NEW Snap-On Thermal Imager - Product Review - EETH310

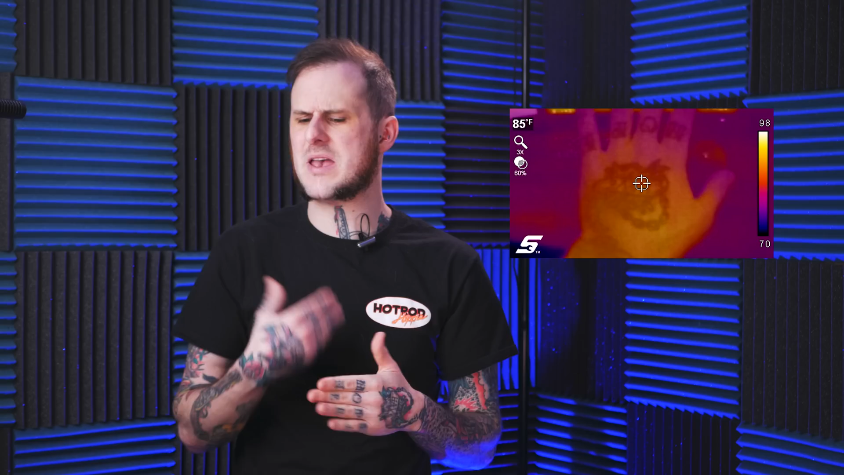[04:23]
On screen: spot 85°F
So if maybe something only happens temperature wise when it's switching or an object needs to be in motion to really see the heat of it you can record short video clips in AVI format to show a customer or to just diagnose your problem. The manufacturer price on this is $1895 so it is not an entry-level tool by any means.
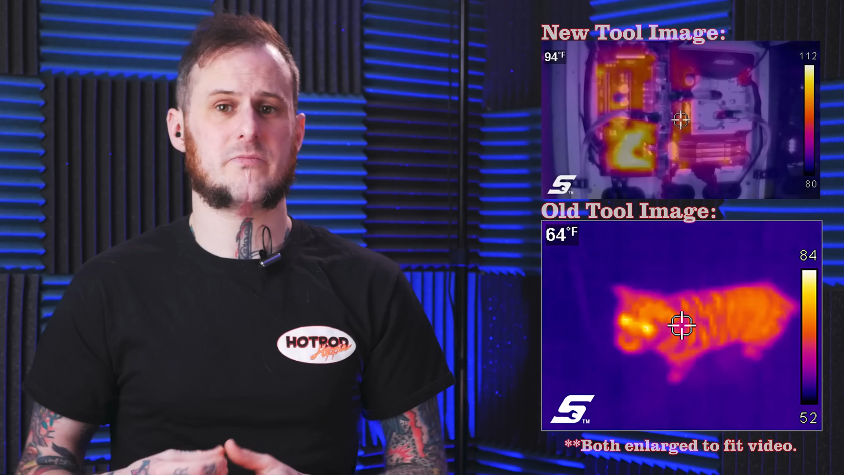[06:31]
This is really great so if you're showing this image to a customer they may not understand what the red blob is versus the green blob
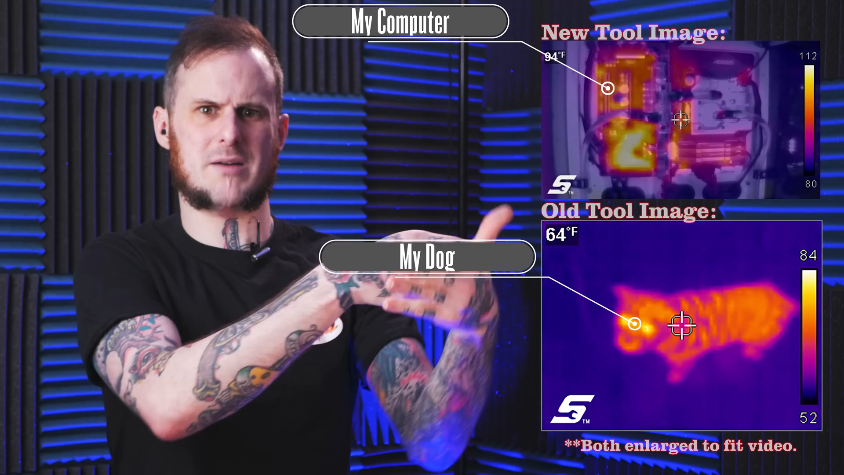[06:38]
the blue blob whatever you're showing them in the picture but they will better understand it if they can make out the parts themselves. Oh that's my alternator.